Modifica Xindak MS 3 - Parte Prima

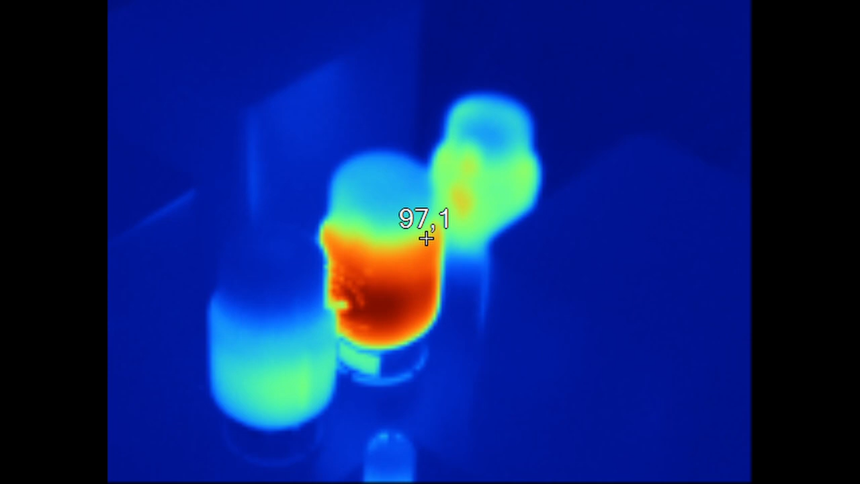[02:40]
Adesso vi faccio vedere l'immagine termografica dell'amplificatore, così vi rendete meglio conto del problema.